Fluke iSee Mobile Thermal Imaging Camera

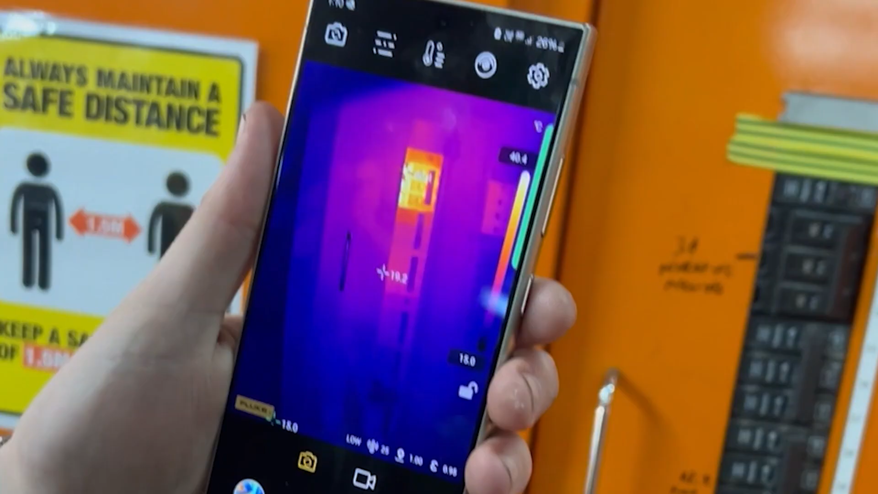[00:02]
Whether you're a tradie or a tinkerer, get convenient thermal imaging just about anywhere with Fluke's iSee Thermal Imaging Cameras and they're at Sydney Tools.
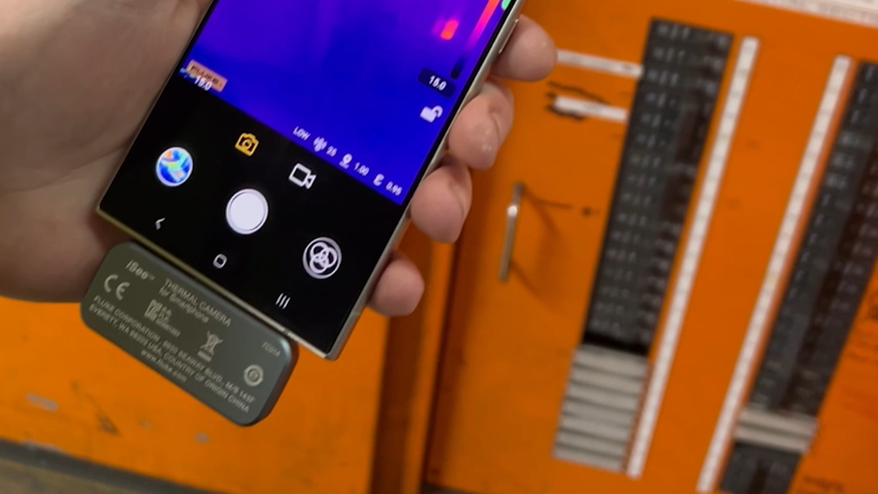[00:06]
Now there's two versions of this thermal imaging camera, one's got a lightning adapter for all your Apple products, the other has a USB Type-C for all your Android.
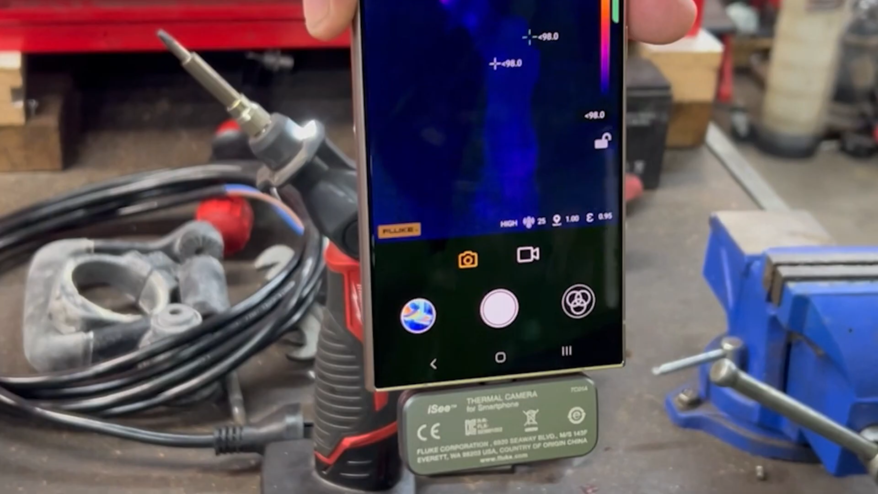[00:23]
It delivers 256 by 192 resolution images in real time right there on your phone in your hand.
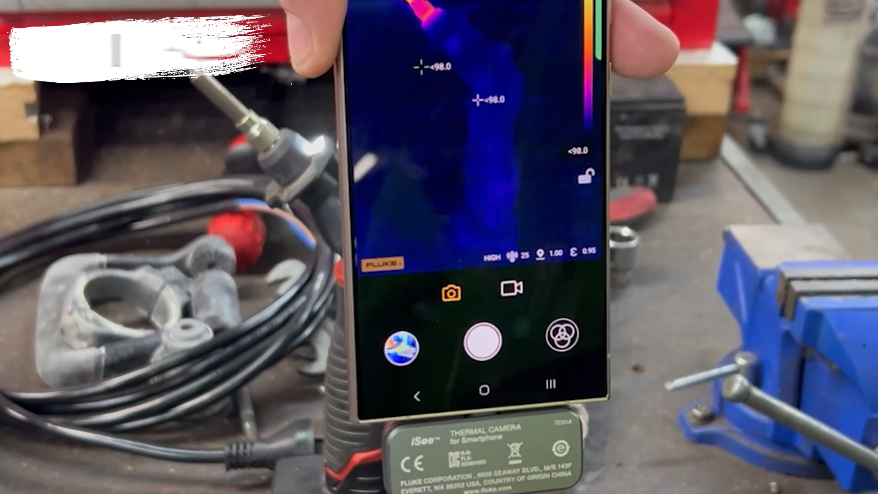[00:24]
What's great about that is you can photograph or video,
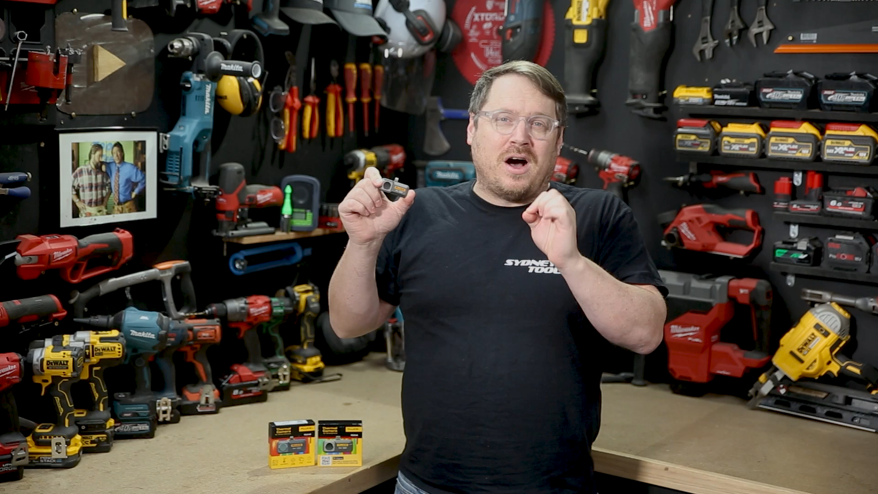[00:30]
save those files to your phone for reporting later or you can do your report right there on location to whoever needs it back at the office.
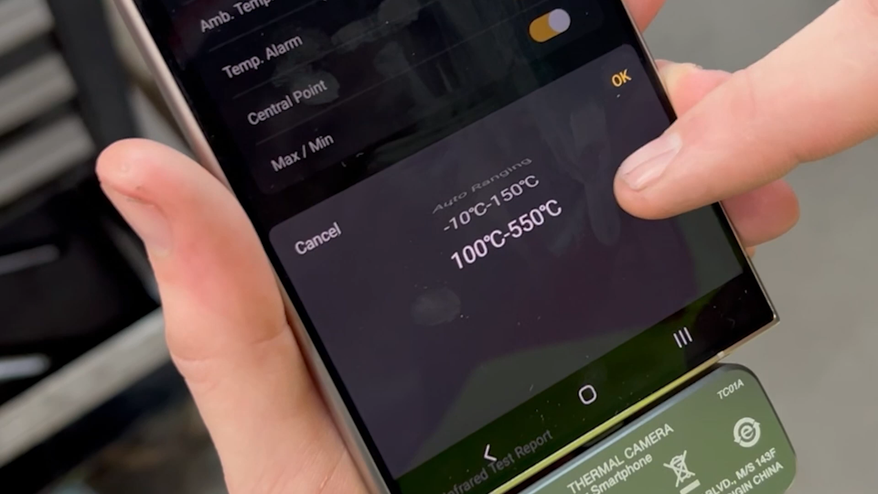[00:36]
And it can scan all the way up to 550 degrees Celsius.
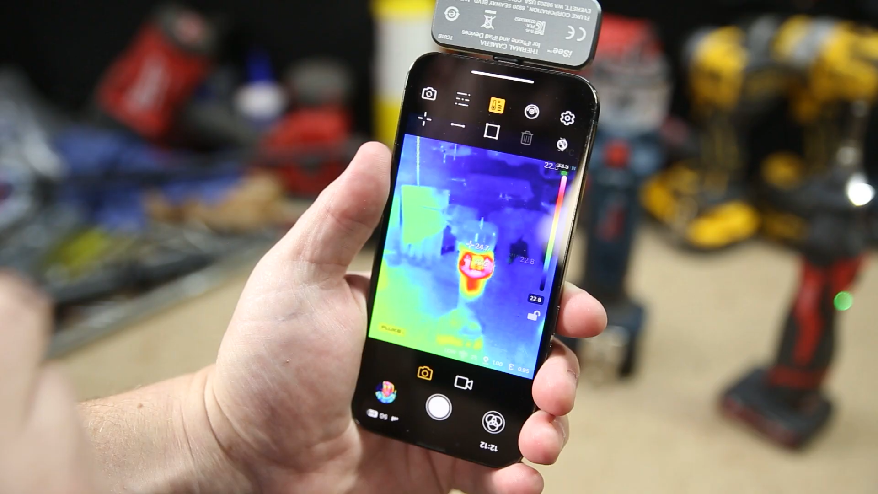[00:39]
The interface in the app is really easy to use in fact I think it's quite intuitive.
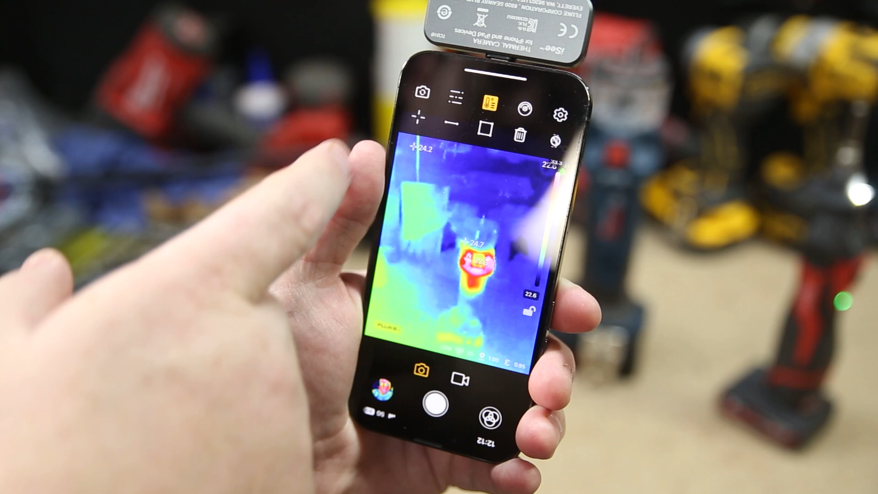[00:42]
Right in the center you've got a bullseye,
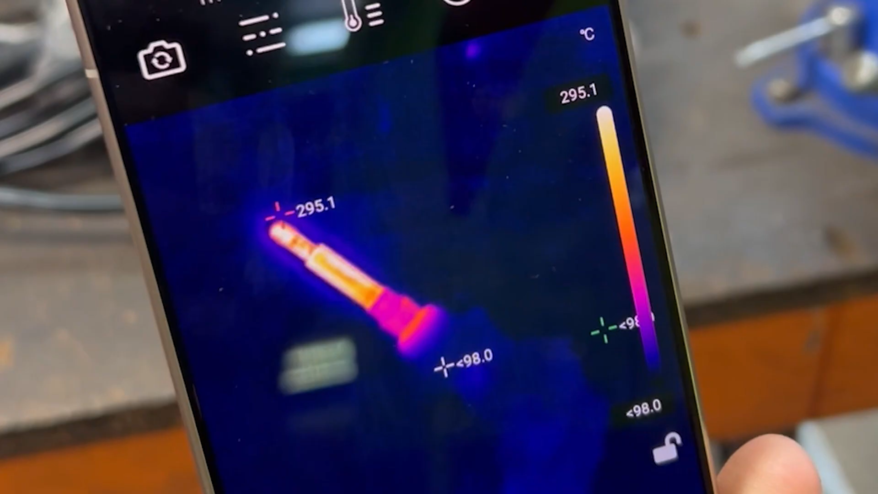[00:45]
On screen: max 295.1°C
whatever you point that out it'll tell you the temperature of what's in that bullseye but it also gives you in real time the highest and the lowest temperatures.
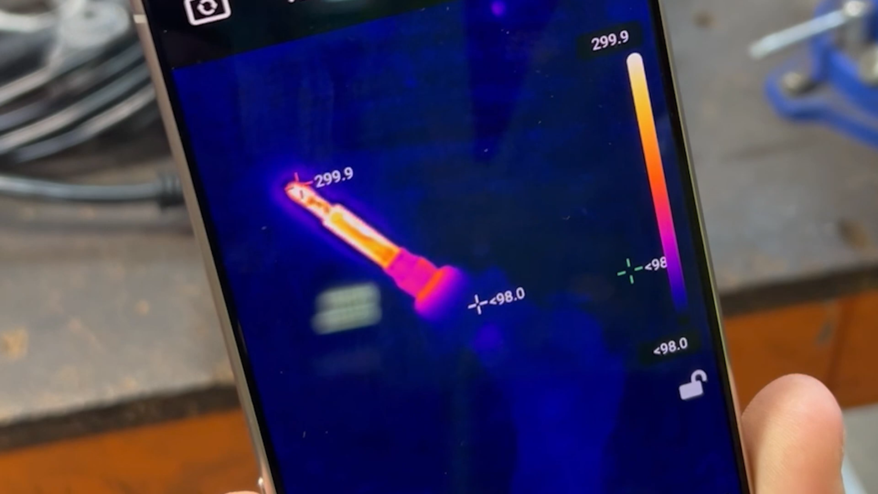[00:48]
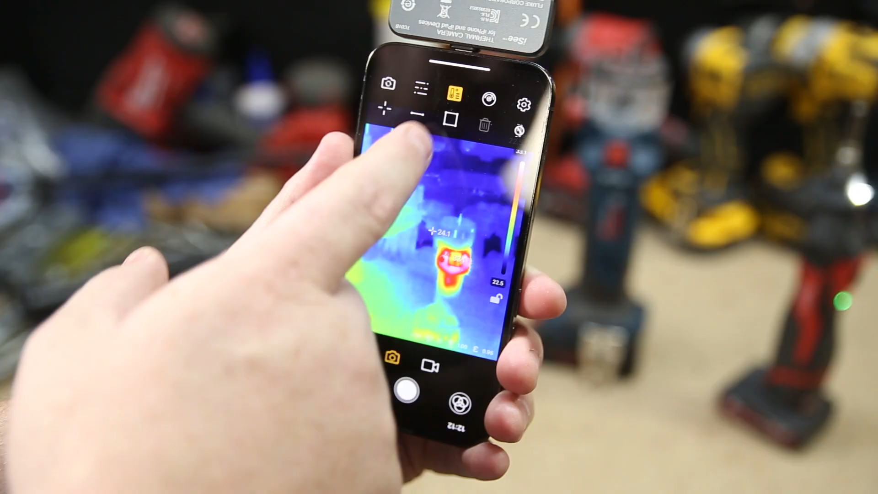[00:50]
You can add additional bullseyes, move them around, you can even do line and area measuring as well.
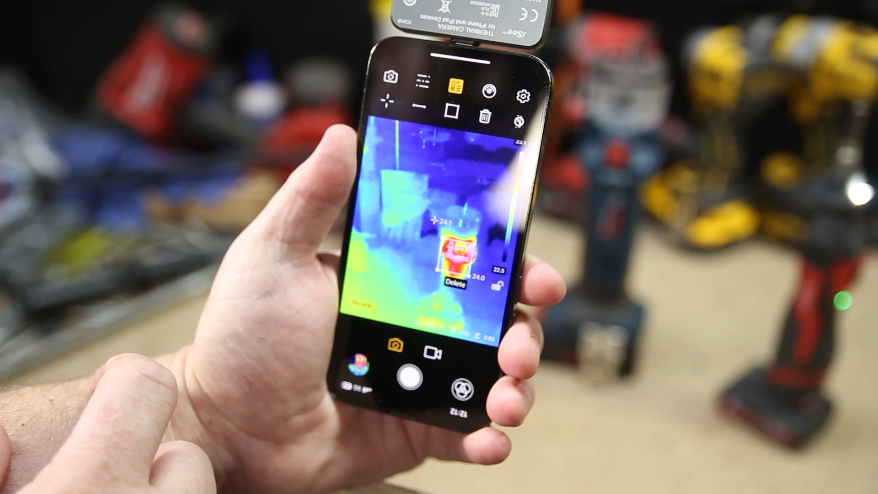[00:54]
On the right hand side of the screen you've got a temperature range bar which just shows the colors in the image and where they fit in that temperature range.
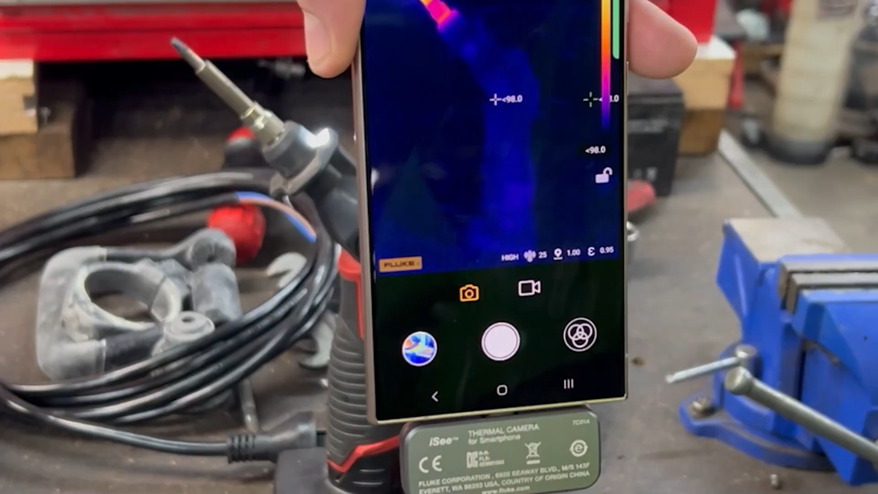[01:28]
And while I often found my big oafish hands would cover over the camera sensor you can turn it around to a different orientation to make that not be an issue for you. It's compact size means you can take it just about anywhere.